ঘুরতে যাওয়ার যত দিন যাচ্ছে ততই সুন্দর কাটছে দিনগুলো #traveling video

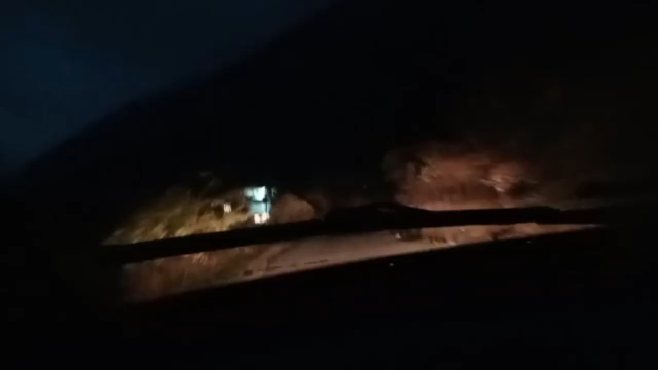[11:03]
তো এবার পুরো সন্ধে হয়ে গেছে, রাস্তায় যেতে যেতে একদম মানে এবার পুরো অন্ধকার চারদিকে,